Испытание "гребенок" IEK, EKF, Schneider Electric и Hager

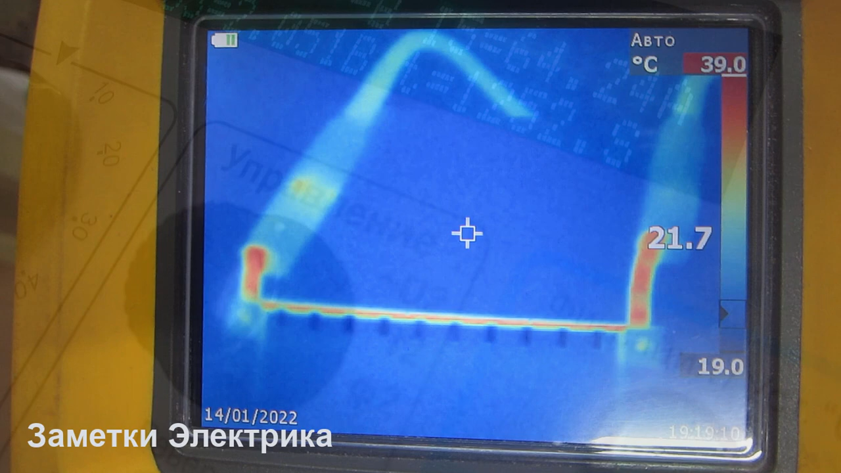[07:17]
On screen: spot 21.7°C, scale top 39.0°C, scale bottom 19.0°C
Вот, смотрим на нашу гребенку. И видим максимальная температура на экране 39 градусов. Вот с этой стороны, с другой. Здесь максимальная температура 41 градус. Вот, курсором веду по шинке 38, 37.
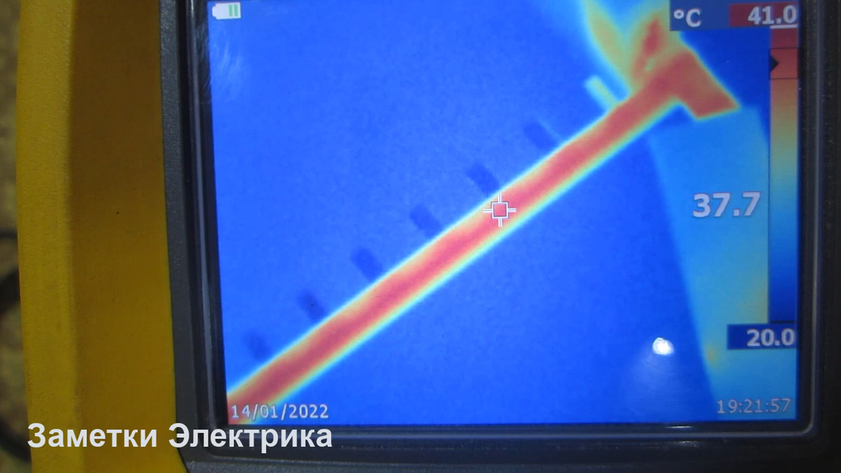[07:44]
On screen: spot 37.7°C, scale top 41.0°C, scale bottom 20.0°C
Нас интересует вот эта шина, в принципе.
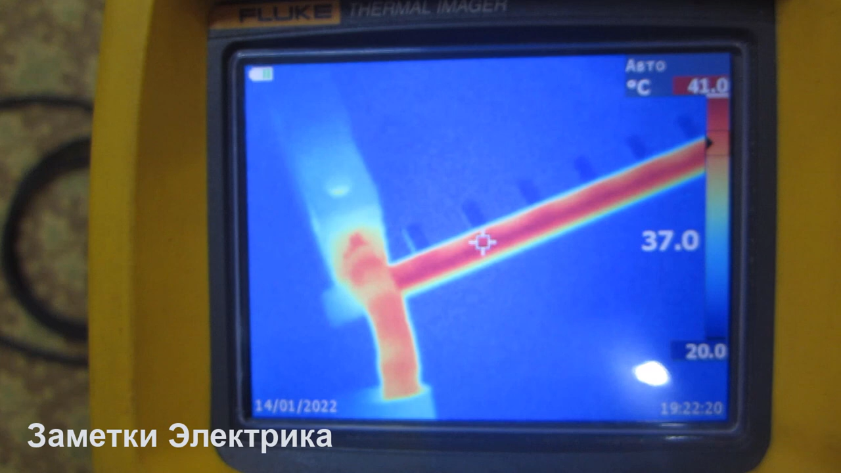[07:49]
On screen: spot 37.0°C, scale bottom 20.0°C
Вот максимальная температура 41 градус.
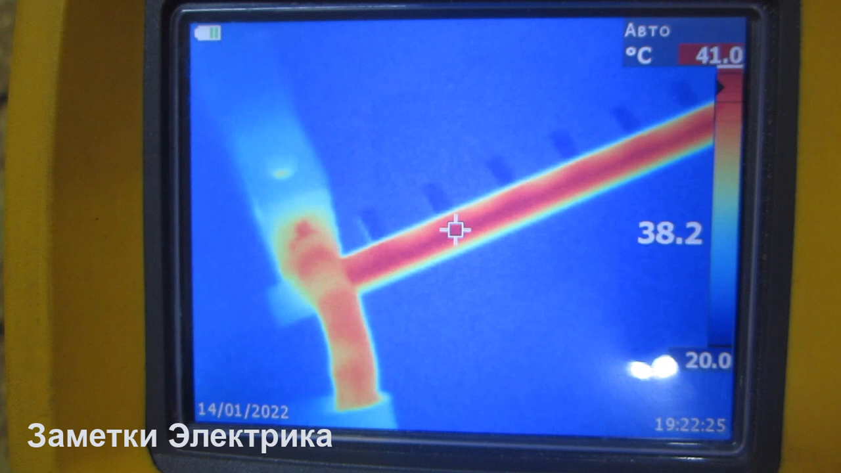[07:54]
On screen: scale top 41.0°C
Наверное, вот здесь вот это же будет самое максимальное.
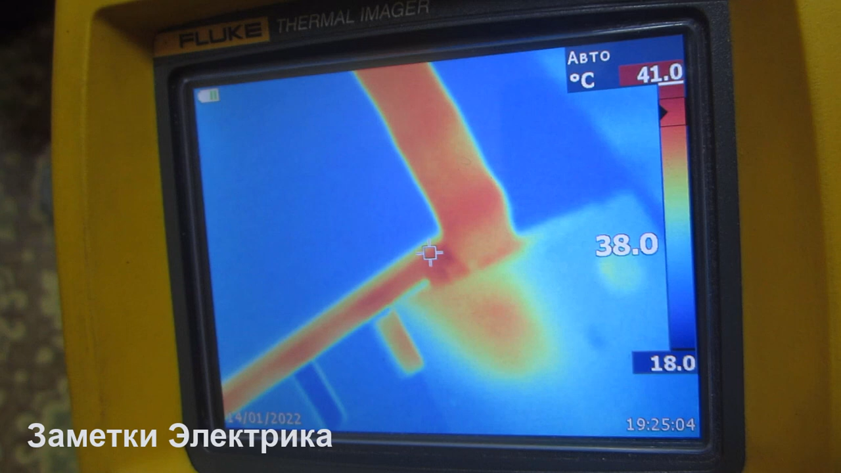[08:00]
On screen: scale top 41.0°C, scale bottom 18.0°C
Вот здесь вот. Автомат сам не сильно греется. 35 вот здесь вот. Вот такие получились у нас значения по ЕКовской гребенке.
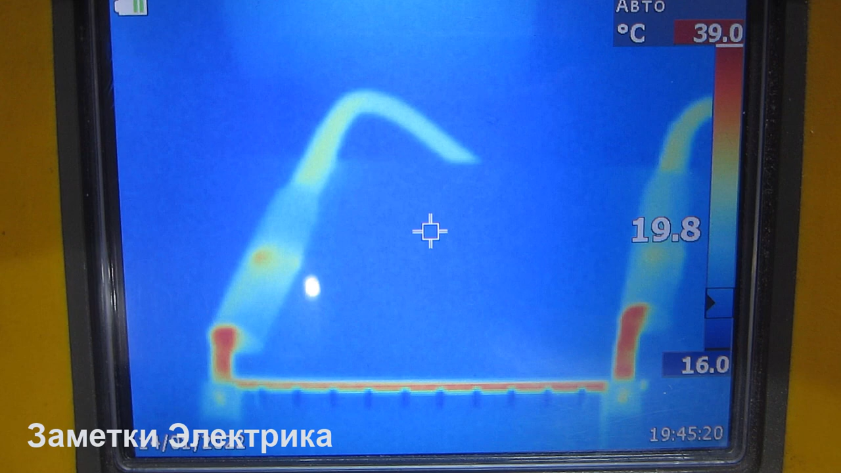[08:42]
On screen: scale top 39.0°C, scale bottom 16.0°C
Точь в точь, как в первом варианте с ЕК. Так, с обратной стороны. Максимальная температура 40.
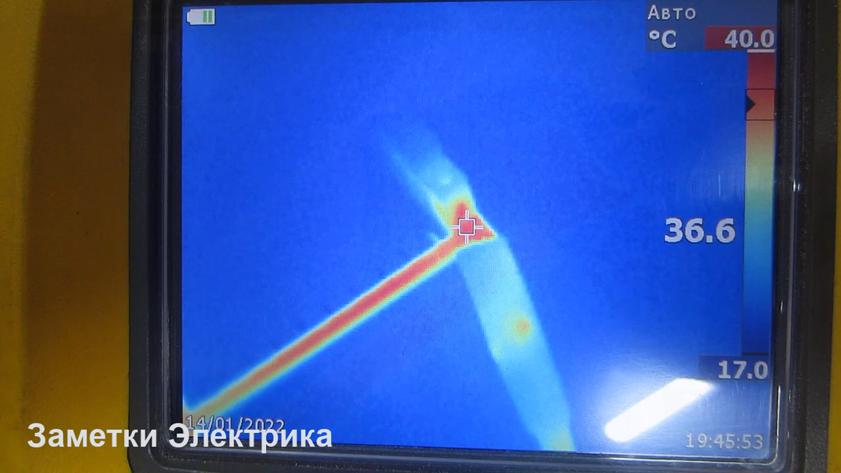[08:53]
On screen: spot 36.6°C, scale top 40.0°C, scale bottom 17.0°C
41 градус. И сама шинка здесь, что у нас. 39.
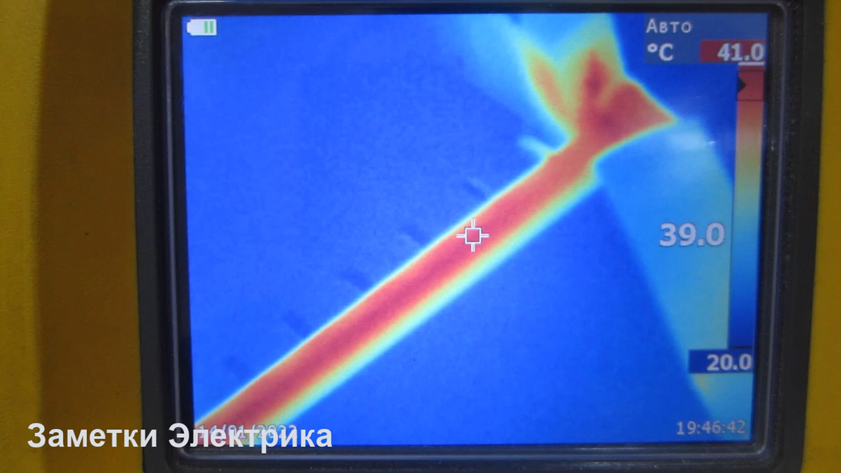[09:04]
On screen: scale top 41.0°C, scale bottom 20.0°C
А может и сама шина, кстати. 39, да. Все равномерно здесь у нас идет.
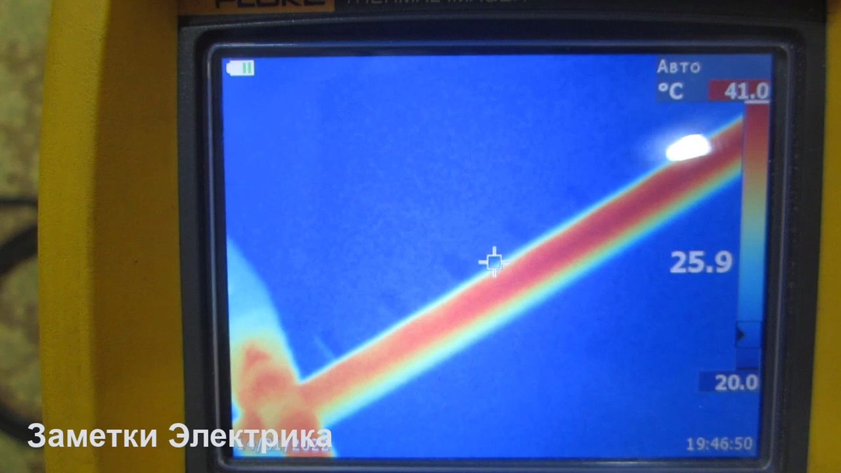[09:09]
On screen: spot 25.9°C, scale top 41.0°C, scale bottom 20.0°C
42 градуса. Вот тут поближе. Максимальная.
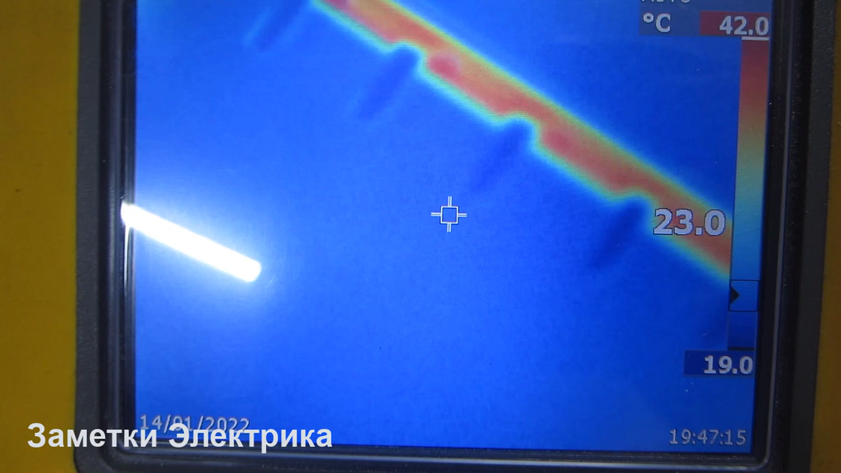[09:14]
On screen: scale top 42.0°C, scale bottom 19.0°C
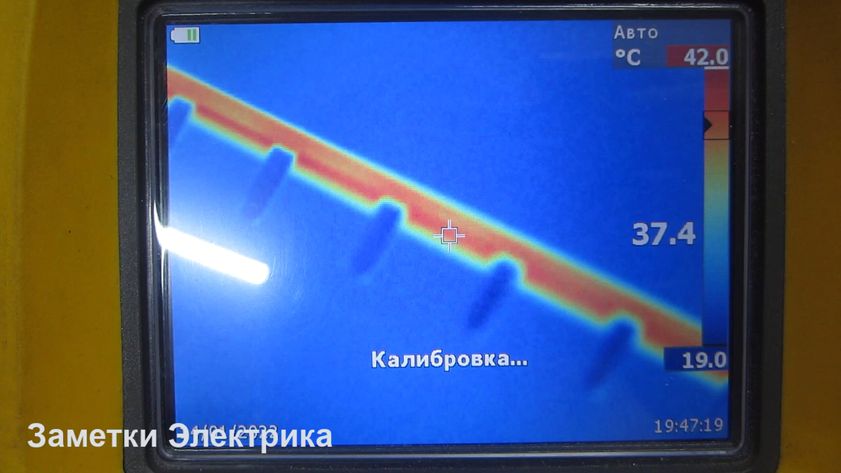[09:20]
On screen: spot 37.4°C, scale top 42.0°C, scale bottom 19.0°C
И провод тоже 39. В общей сложности у нас здесь уже настигло как раз 20 минут, как и с гребенкой ЕК.
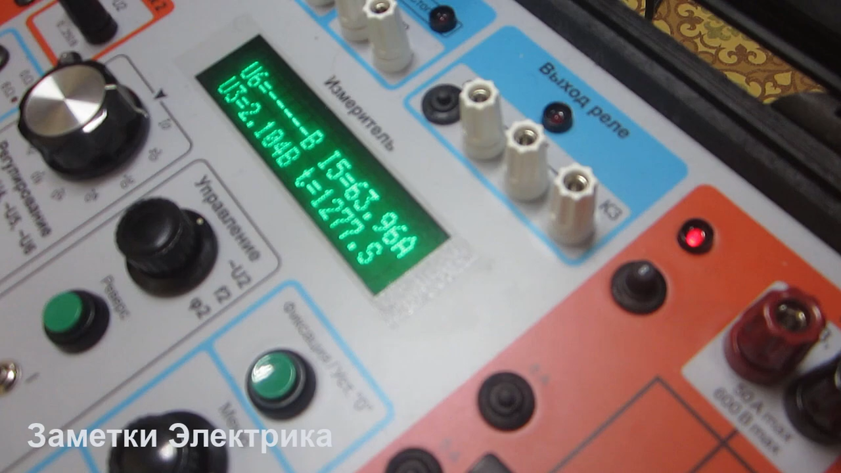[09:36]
Итак, поехали. Шнайдер.
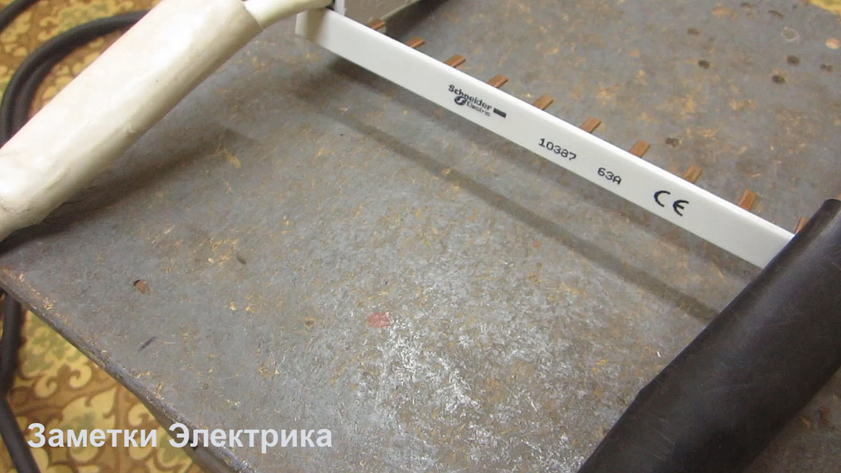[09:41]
Вот наша гребеночка. Это у нас шнайдеровская гребенка.
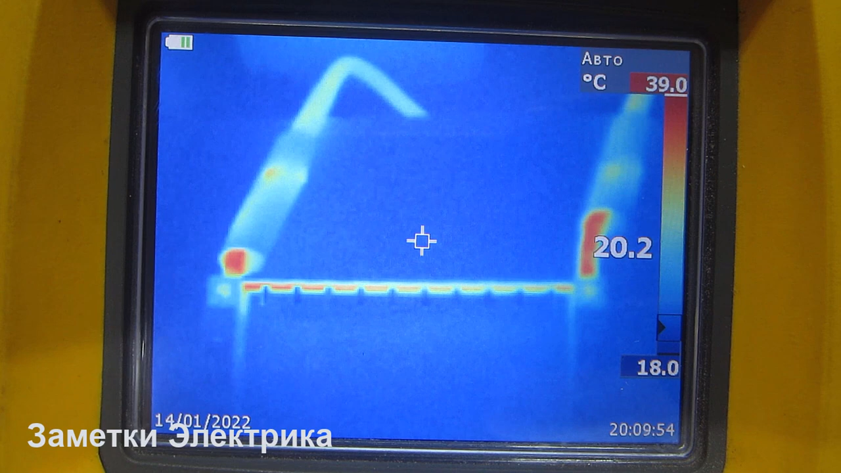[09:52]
On screen: scale top 39.0°C, scale bottom 18.0°C
39 градусов. Здесь тоже 39. Давайте посмотрим чуть поближе. 42 градуса максимальная.
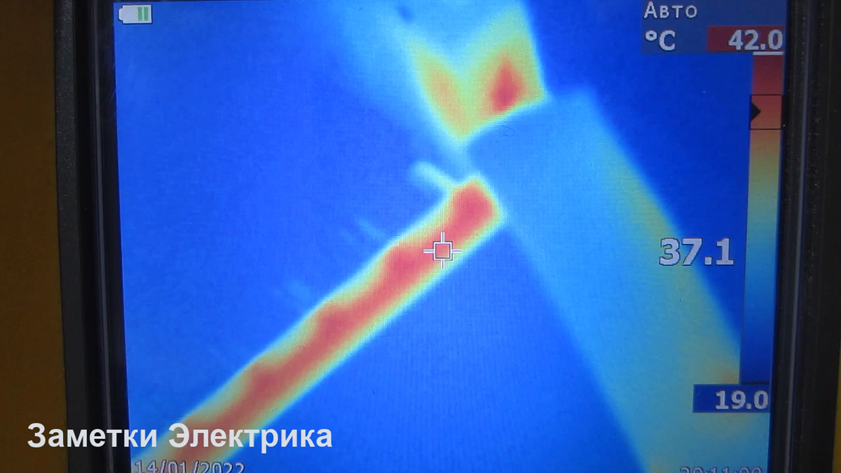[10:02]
On screen: spot 37.1°C, scale top 42.0°C, scale bottom 19.0°C
Так, шинка эта у нас идет.